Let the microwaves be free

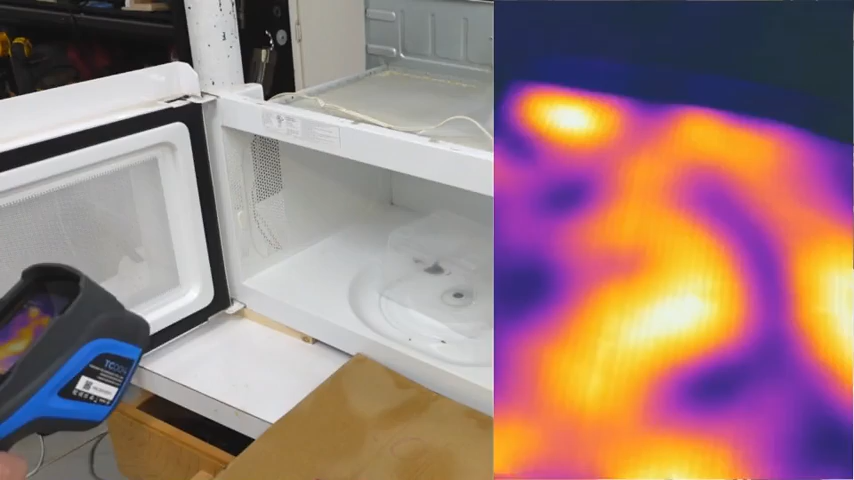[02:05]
So we have quite the interesting pattern of hot spots and cool spots.
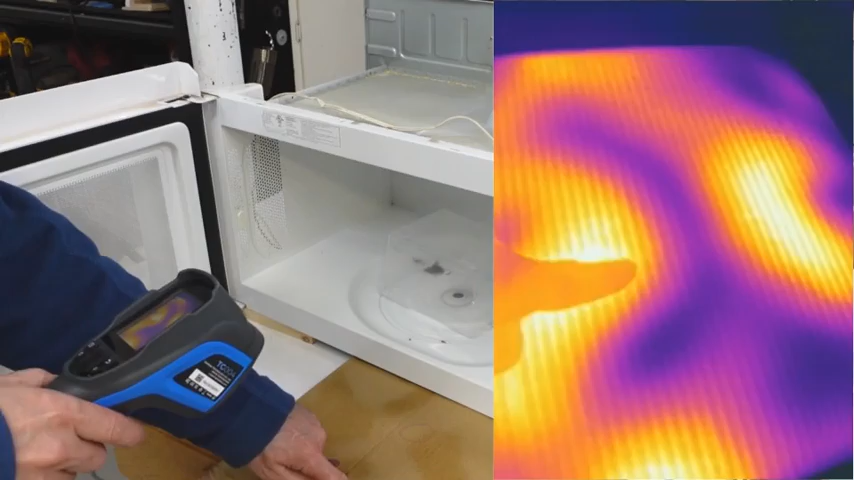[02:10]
This right here is a really hot spot whereas this here and here is actually quite cool so quite the interesting standing wave patterns inside that box with just the cardboard inside.
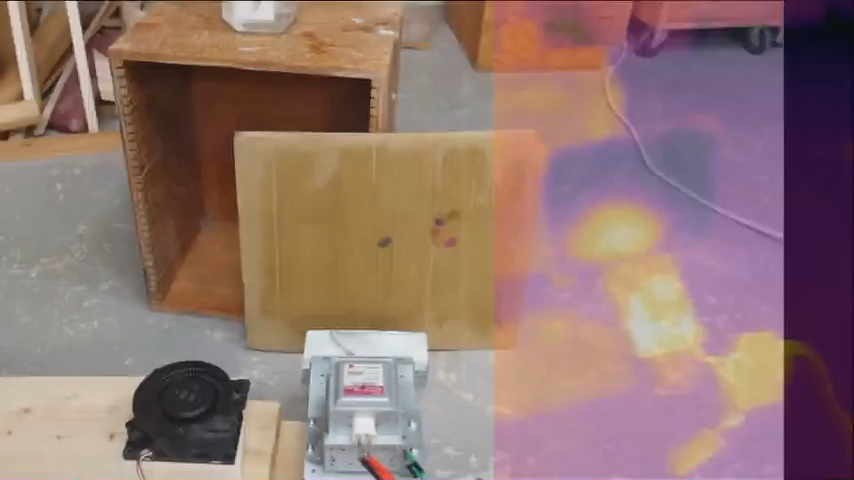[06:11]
so it seems I have a hot spot right about here but it's not super wide so the microwaves coming out of here seem to be fairly
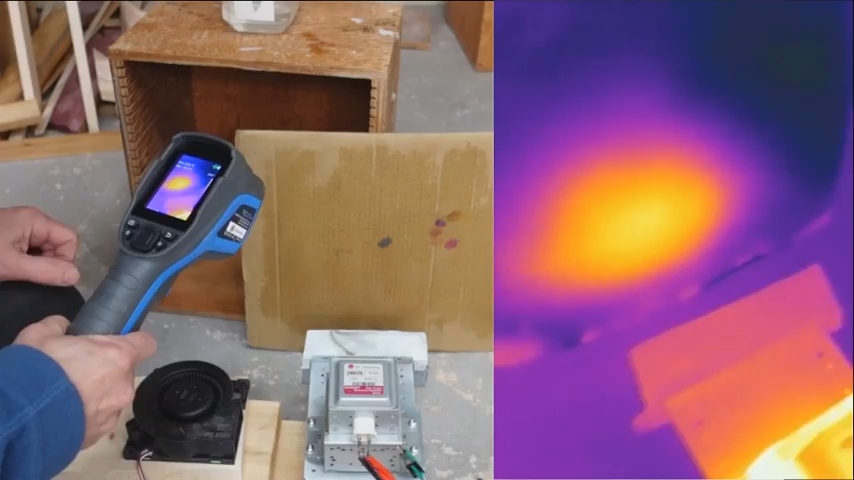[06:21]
directional so I thought they'd spread all over the place but this is pretty good I'm wondering what these liberated microwaves will do to the Wi-Fi